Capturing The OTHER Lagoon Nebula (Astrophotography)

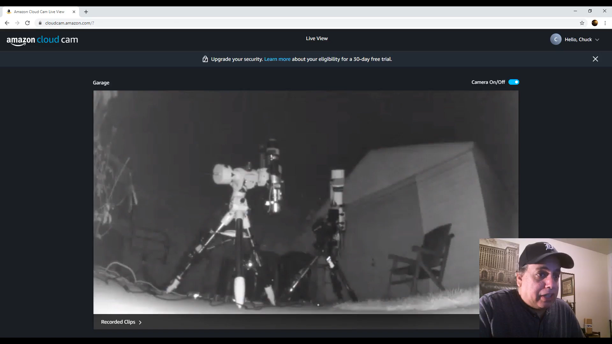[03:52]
I think this one will be crossing the meridian first though, but this is the one I'm making the video for my Explore Scientific and CGX setup. Let's go back and let me show you one sub for sulfur.